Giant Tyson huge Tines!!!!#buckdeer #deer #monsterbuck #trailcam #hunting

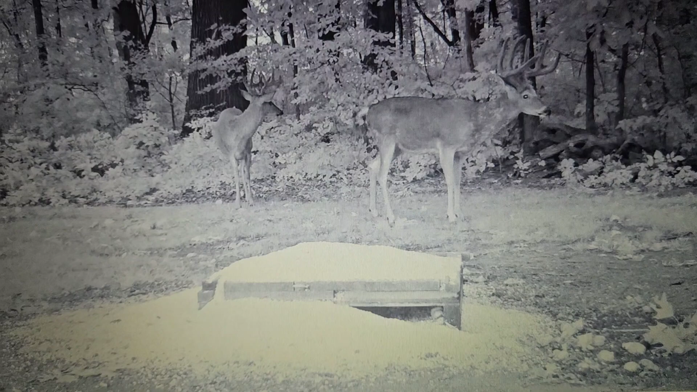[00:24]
Two weeks, it's been two weeks. Since Tyson's been in there daylight, and he finally showed up 8-9 at 9 o'clock, last light. And he's definitely getting about done growing, he's getting tighter.
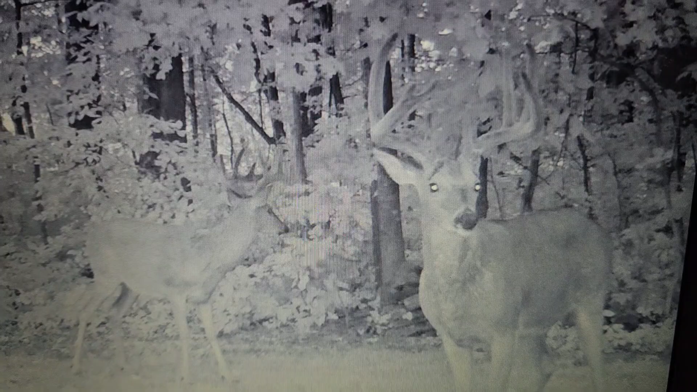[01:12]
It's all about Tyson right now. Him and Ajax are buddies, that won't last long. There we
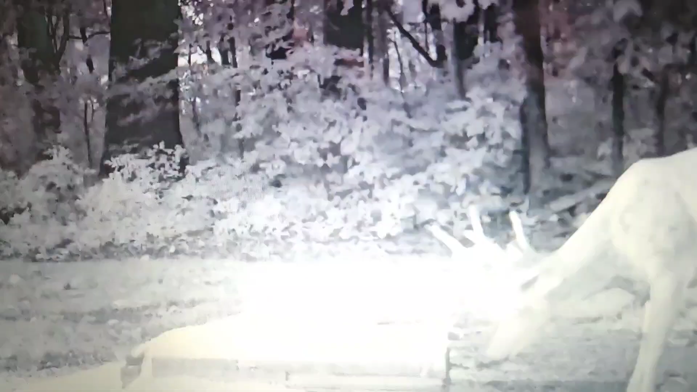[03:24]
That's Ajax. There we go. There's Tyson.
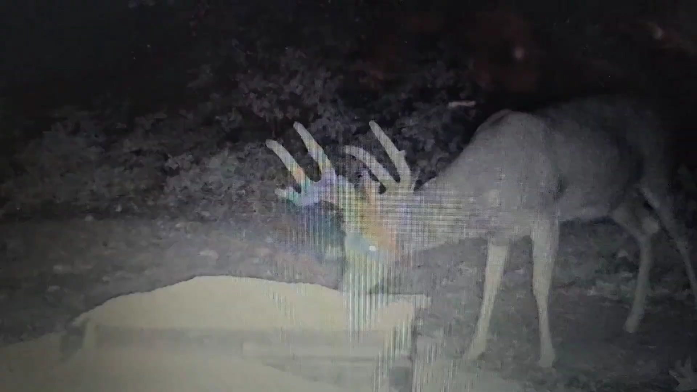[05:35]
All right, buddy. Get a good look.